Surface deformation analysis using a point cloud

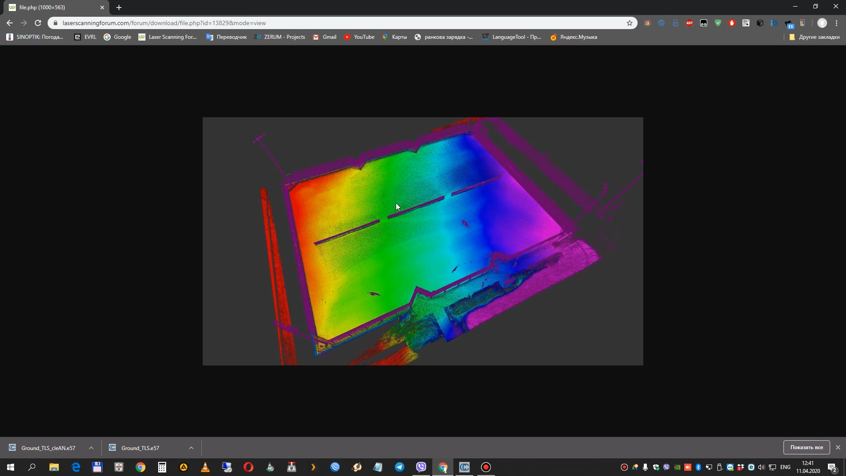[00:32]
So this guy wants to find if this tennis court has deformation somewhere between this part. This task can be done with cloud compare.
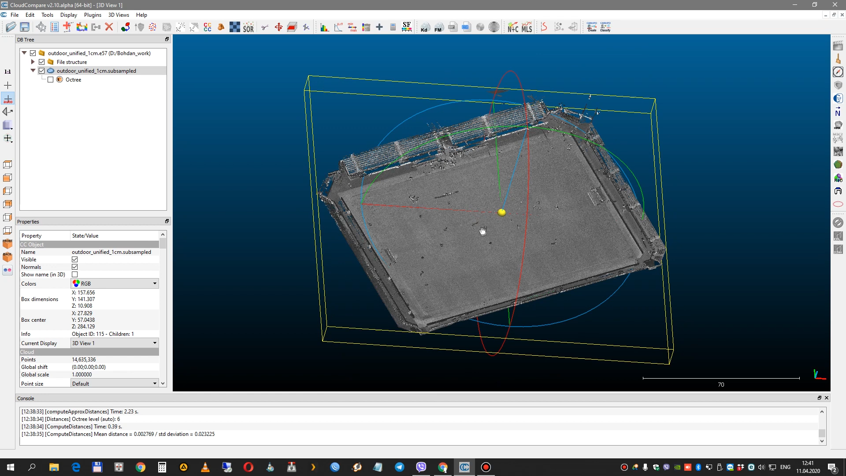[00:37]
I will use another point cloud, but it's pretty similar. It's actually a football field. And for calculation deformation of this football field, you need to set a reference plane that will be used for calculation. You can set this reference plane in your software, in AutoCAD, in Cyclone or whichever.
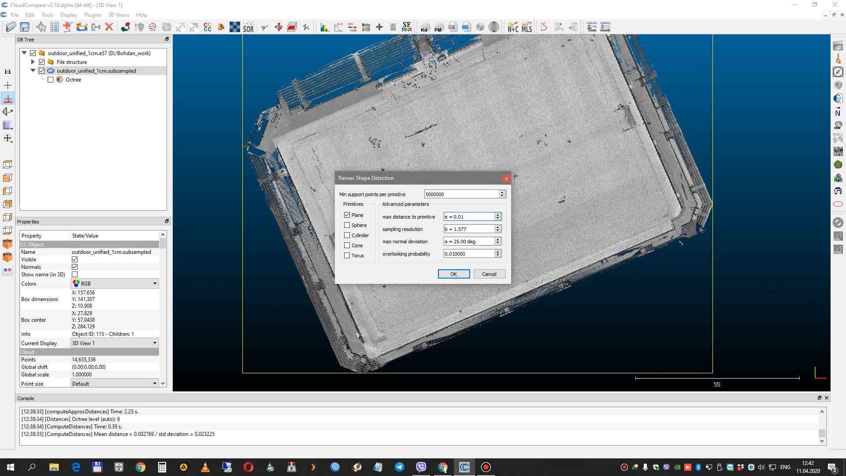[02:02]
And that a distance from reference, maximum distance from reference planes to points. So another point that is far away, you'll be not using during calculation. OK, I need to set there. Five millions. Press OK. Wait a minute.
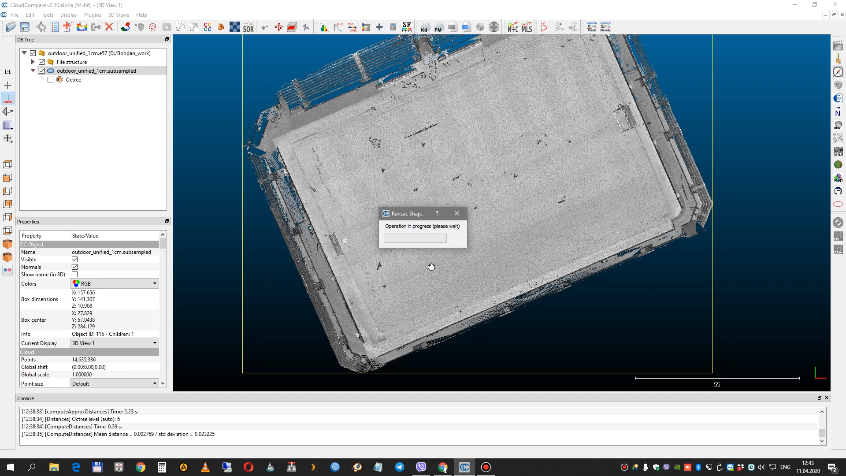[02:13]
OK, Cloud Compare has a calculator reference plane.
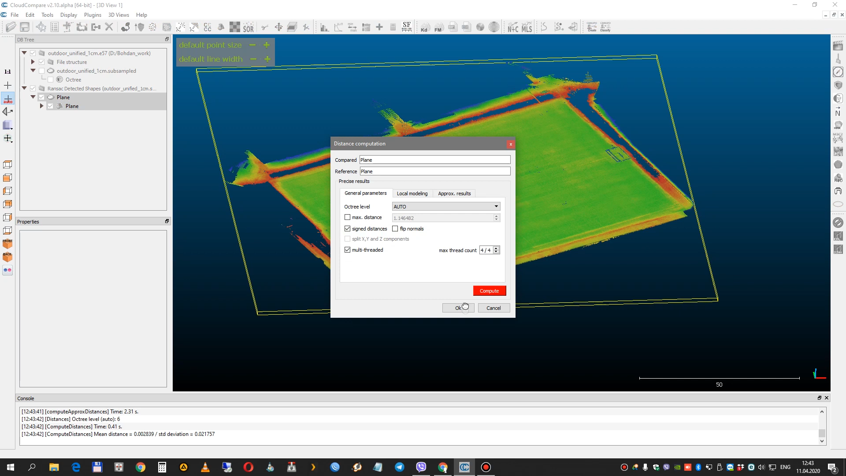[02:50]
Play Price Compute and press OK. Now let's turn off our reference plane. Select our point cloud and paint its point cloud
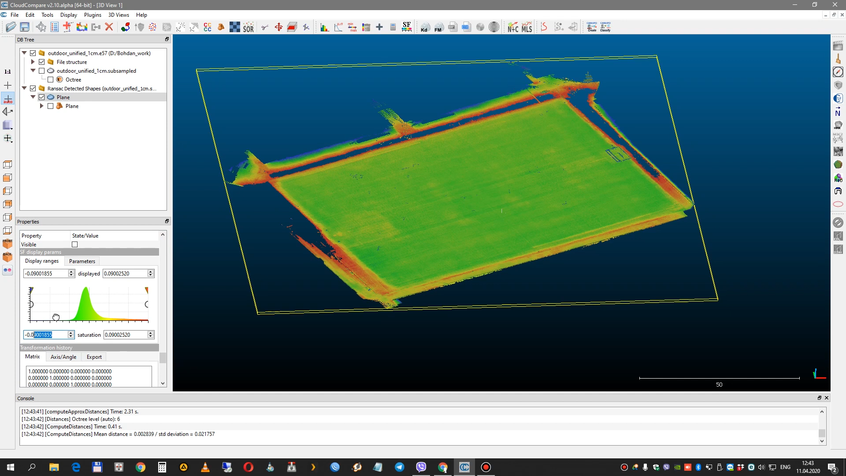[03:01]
accordingly to cloud to our reference plane distance. From 1 to minus 1 cm.
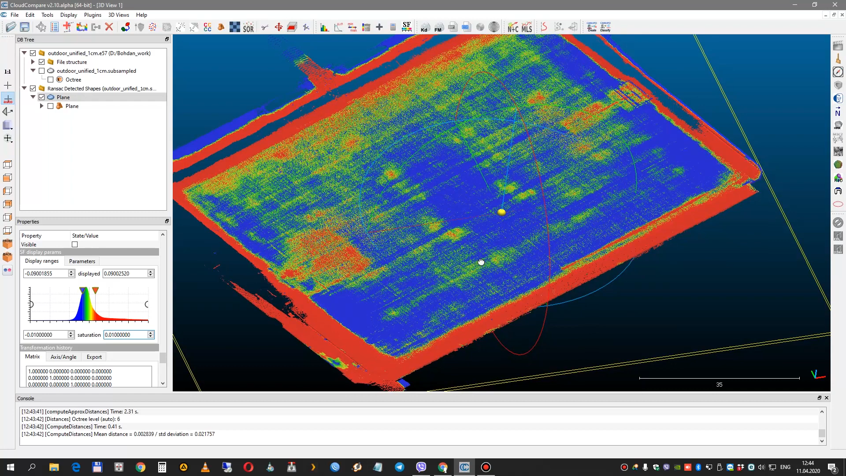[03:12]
And now we can see our deformation of our field. Actually we can turn off as color field. And now we can see where deformation is.